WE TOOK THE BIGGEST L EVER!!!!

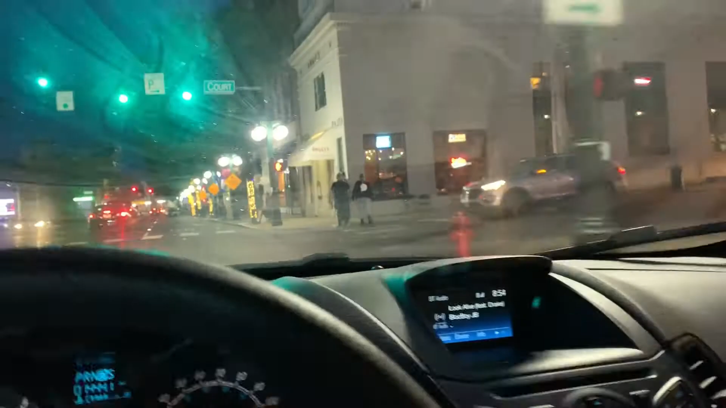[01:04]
Another failure. Bro, like, what is this? Oh, I'm supposed to get in this lane. I think that's a dude. Come on, man. Let me cross. Damn it. Bro, like.